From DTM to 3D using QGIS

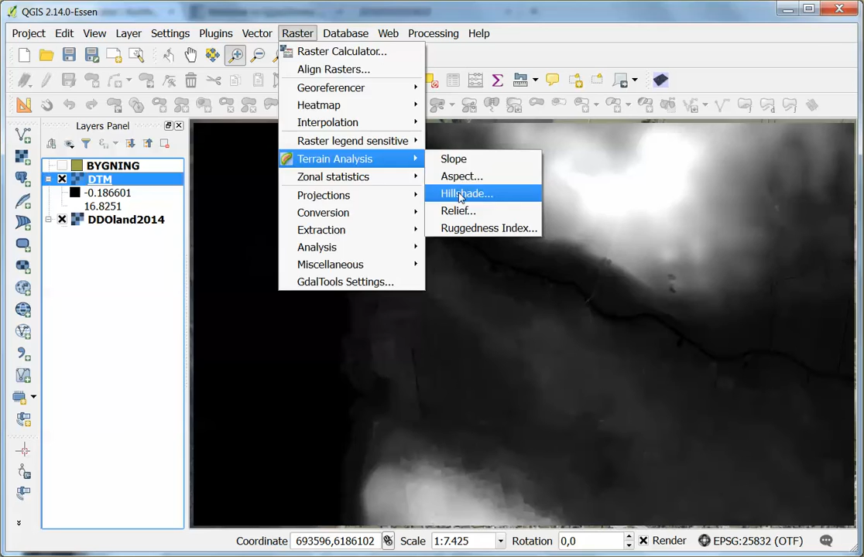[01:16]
I use the terrain model and save this as a hill shade.
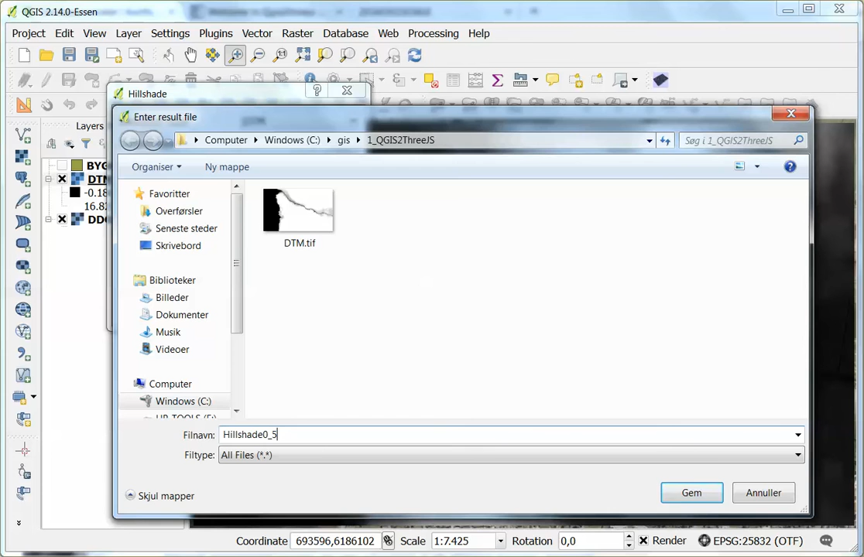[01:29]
Suddenly the area looks like this.
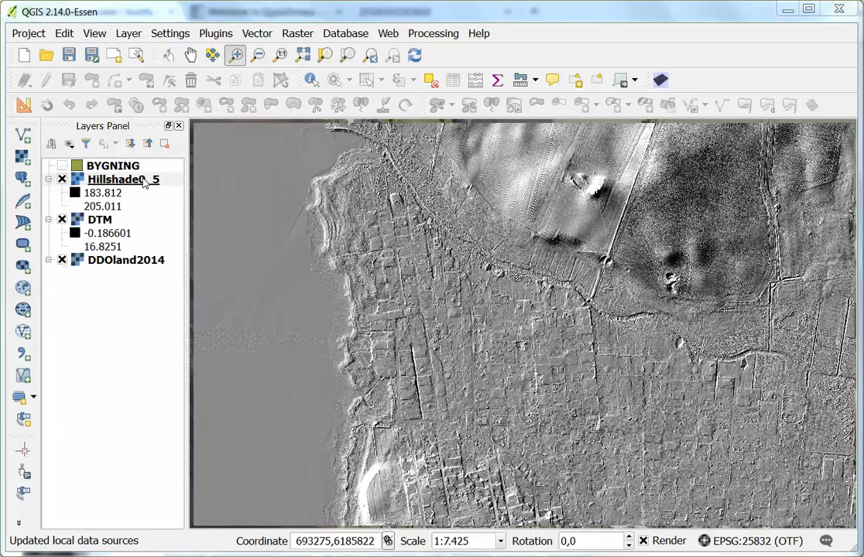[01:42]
I'm going to change the hill shade to go like this.
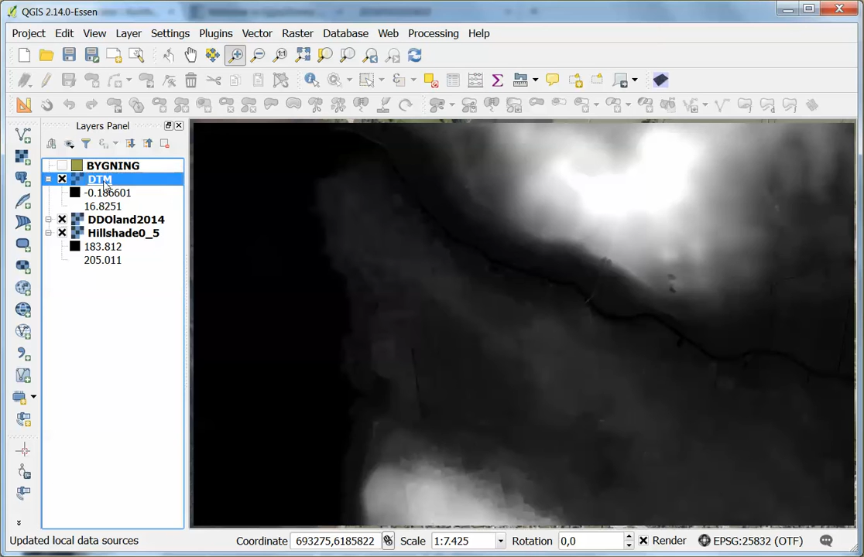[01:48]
And I'm going to look again at the terrain model. I'm going to colorize the terrain model, double-clicking and going into the style.
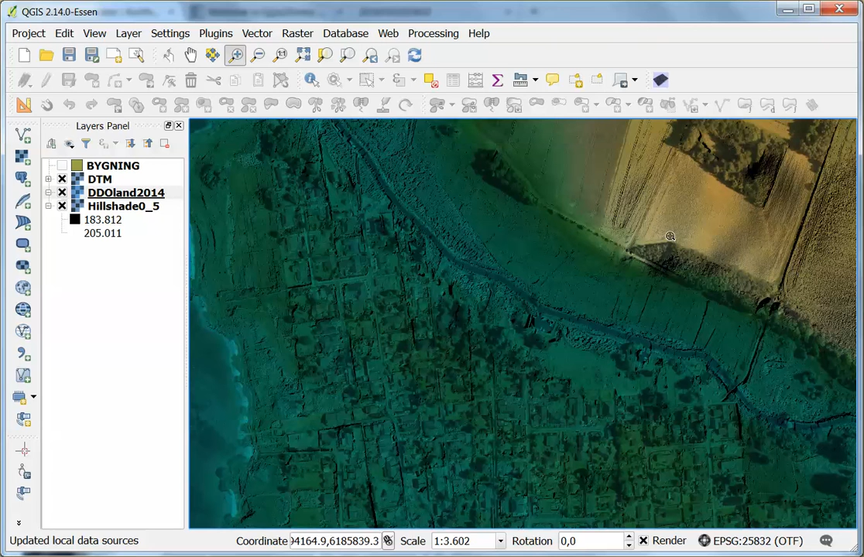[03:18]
I have now added the vector buildings.
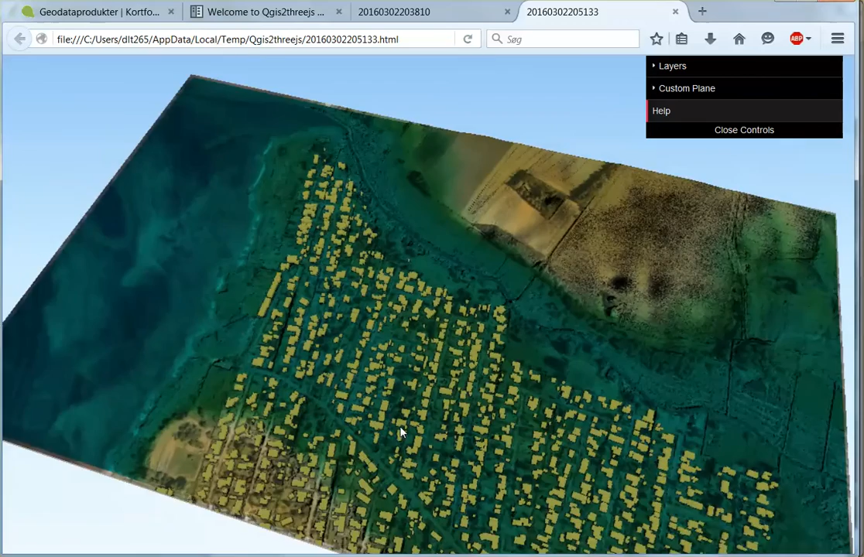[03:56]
I can zoom in. I can zoom out. I can activate the layers with the terrain models, the buildings and I have also the custom plane. In the custom plane I'm going to change the color like this into a blue. And I'm going to set the 1 meter sea level and I'm going to change it to a 2 meter rise and sea level.